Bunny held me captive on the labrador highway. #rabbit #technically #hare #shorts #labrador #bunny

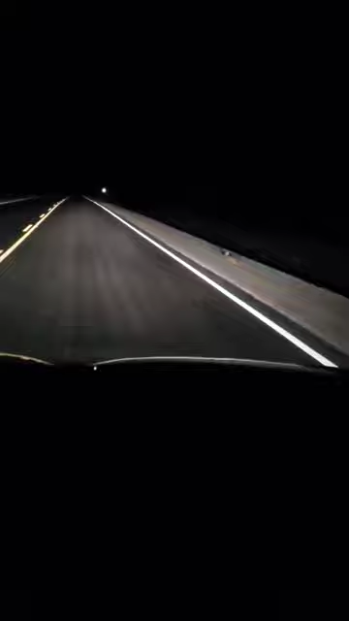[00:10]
i can't get past them i'm afraid it's going to run out in front of me get out of here oh my see goodness i'm held up by a rabbit won't let me go i get too close he runs out in front i'm stuck on the highway doing like doing like 10 oh good he's gone stay there stay there